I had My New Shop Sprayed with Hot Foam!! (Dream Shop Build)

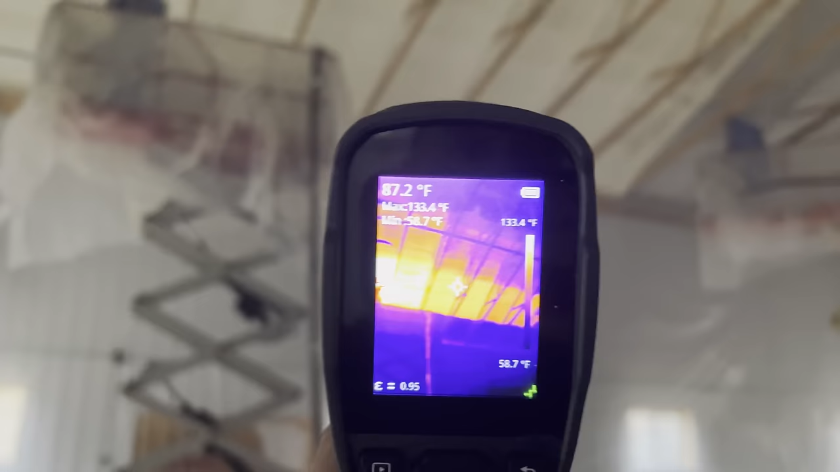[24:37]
On screen: spot 87.2°F, max 133.4°F, min 58.7°F, scale top 133.4°F, scale bottom 58.7°F
Pretty wild, you can really see that heat on there.